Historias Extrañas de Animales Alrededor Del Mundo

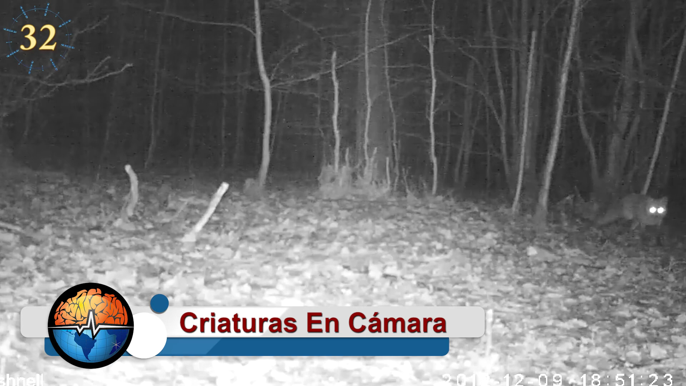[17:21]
las cámaras de fauna o cámaras trampa permiten conocer de cerca a los animales de nuestro planeta,